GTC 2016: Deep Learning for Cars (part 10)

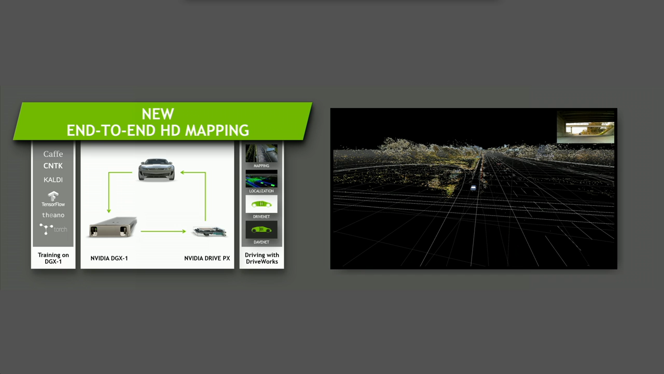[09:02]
So this is mapping. We created this platform so that every mapping company in the world could have the benefit of mapping cars.